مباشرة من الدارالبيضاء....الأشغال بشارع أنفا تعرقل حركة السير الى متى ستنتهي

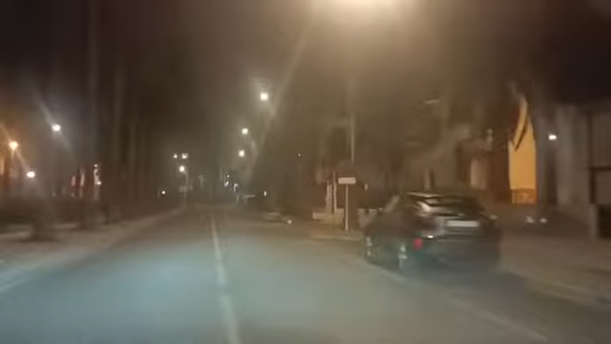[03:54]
ديال إصلاح الطرقات بمدينة الدار البيضاء وفي الأثناء بمنطقة أنفا بشارع أنفا مدينة الدار البيضاء بالضبط منطقة أنفا.